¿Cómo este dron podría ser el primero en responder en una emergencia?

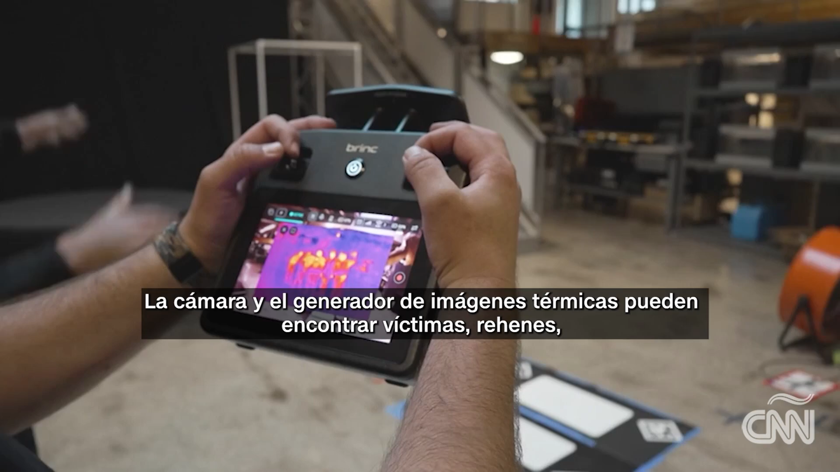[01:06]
People just immediately pop out. And of course, bad guys. The drone has a cell phone number.